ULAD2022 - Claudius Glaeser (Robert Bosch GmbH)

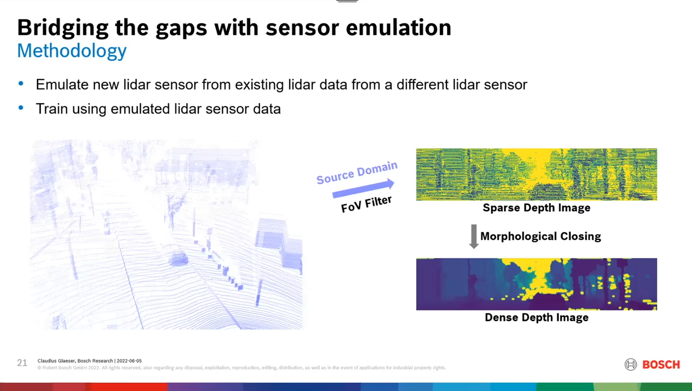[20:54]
This generates the sparse depth image. Then, via some really simple morphological operations, we try to close the gaps in the sparse depth image, generating some dense depth image. And now, we come back again to the sensor specification. We use the specification and resamble from this dense depth image. So, for example, concerning the resolution of this target sensor in vertical and horizontal. This basically gives us an emulated point start of the analysis. And by doing this,